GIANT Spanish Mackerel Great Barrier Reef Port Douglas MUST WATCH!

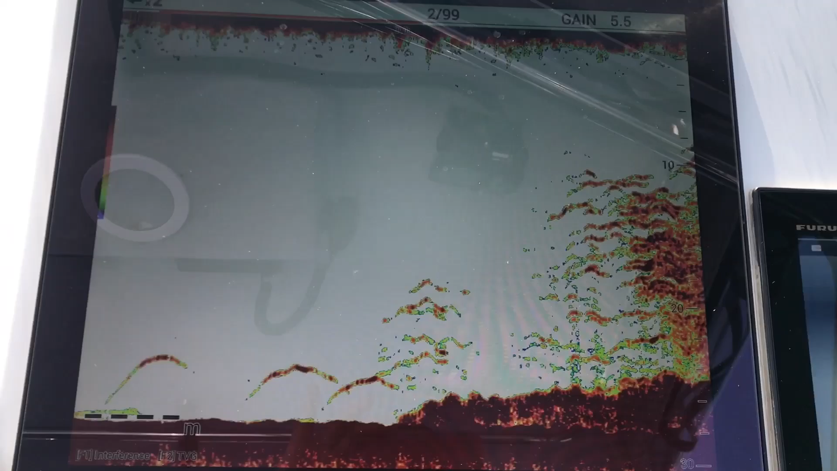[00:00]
mate check this out oh my god
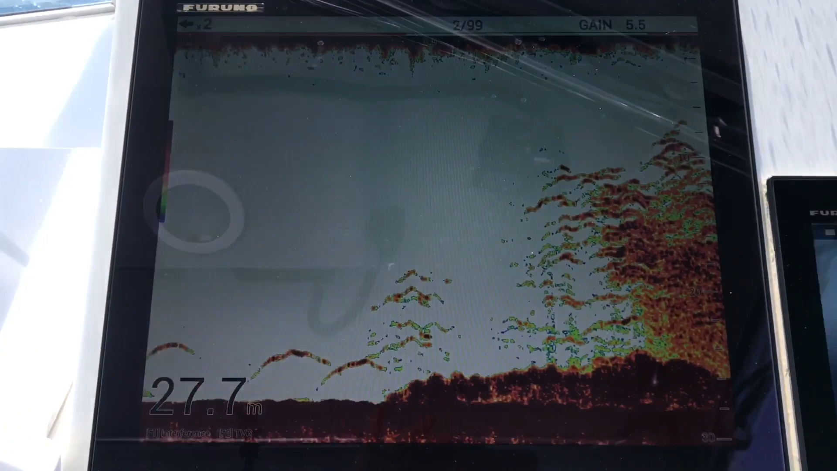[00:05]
On screen: depth 27.7 m
that's freaking insane man look at the fish down there
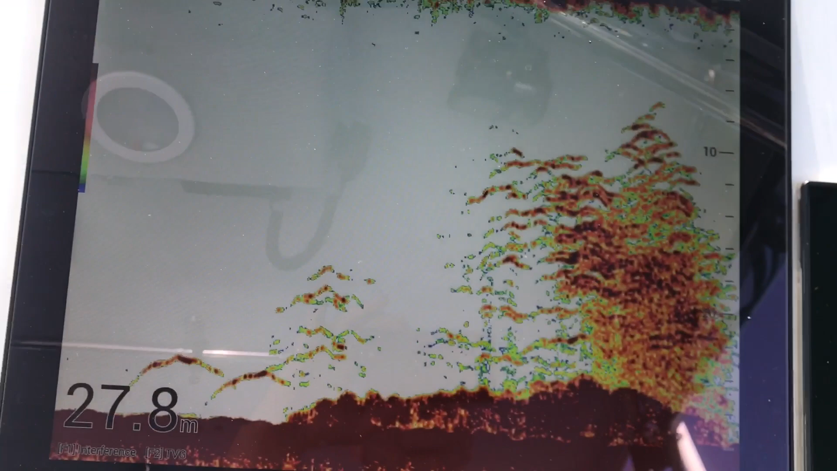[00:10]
On screen: depth 27.8 m
i guarantee you mate that lure is going to get smashed 10 meters down 10 meters down
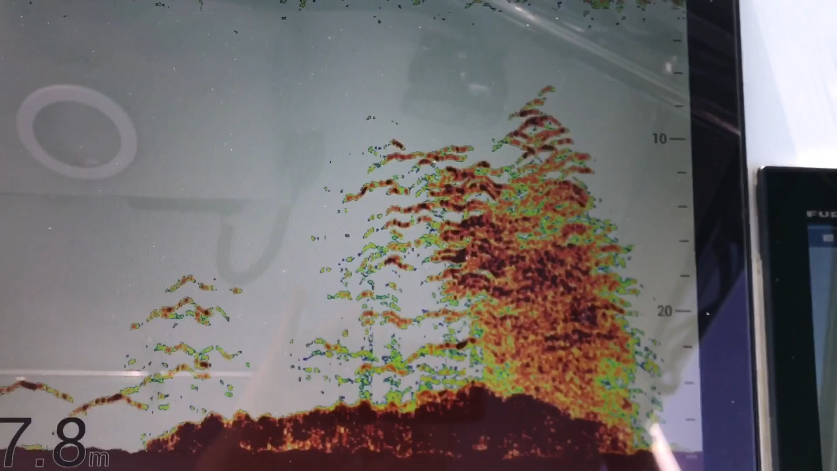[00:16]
all right we're going to give it a go and um i'll actually